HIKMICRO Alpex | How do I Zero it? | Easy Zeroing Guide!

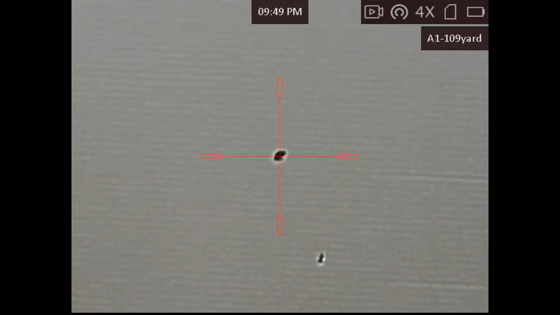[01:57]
Now we have saved the new values, a couple of shots at the bullseye will confirm the zero zero is exactly where we want it.